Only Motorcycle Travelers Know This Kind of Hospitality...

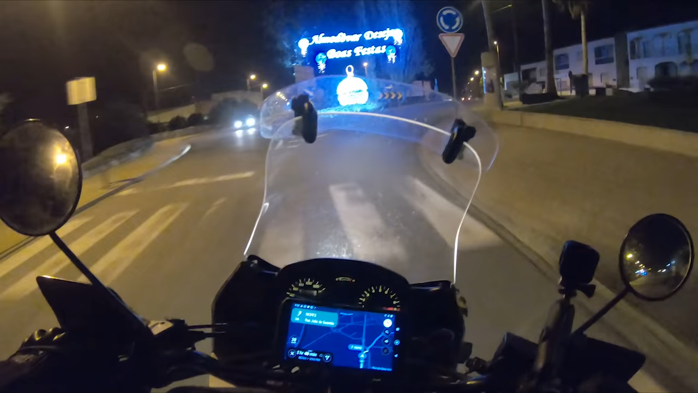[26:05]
until then and a bit after that, which is very nice.
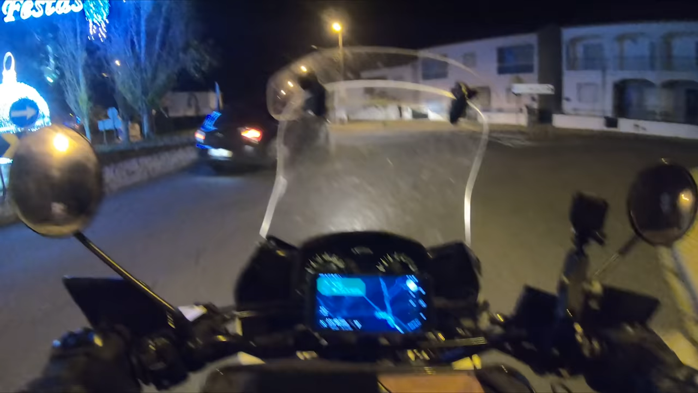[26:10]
And then slowly the land flattens out and Algarve begins.
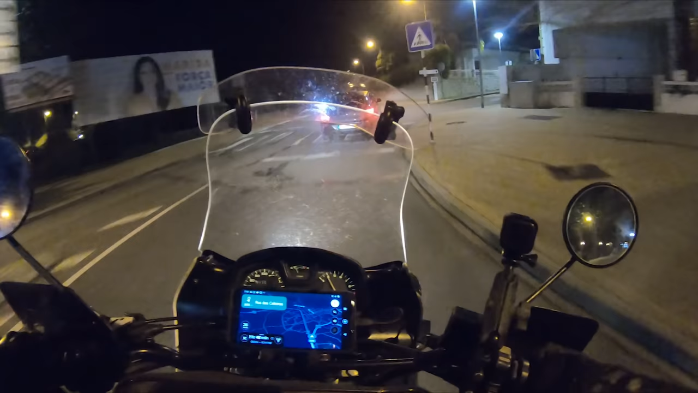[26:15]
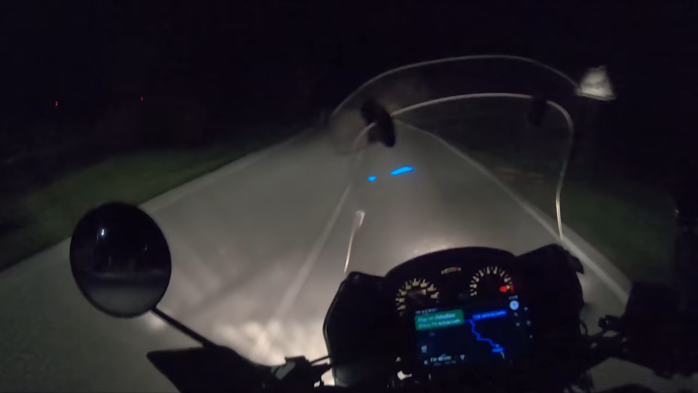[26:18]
Night riding can be a lot of fun, or and we got a twisty road out here for the last 50 k's. Aha, I remember this corner.
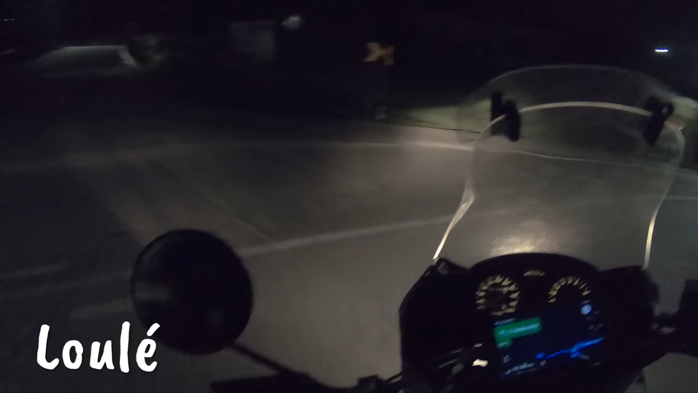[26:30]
We're north of Lolé. They are almost there.
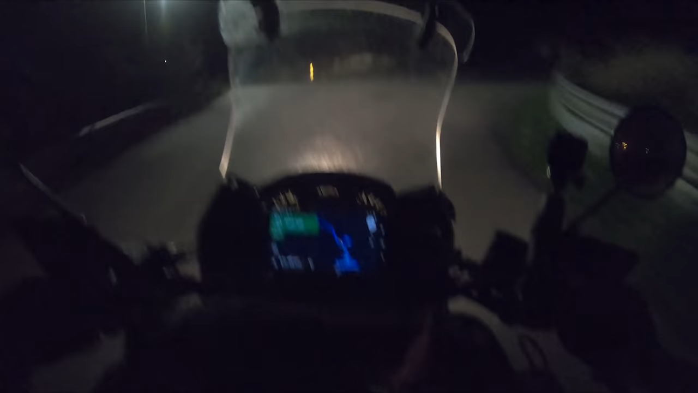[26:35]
That was some fun night riding.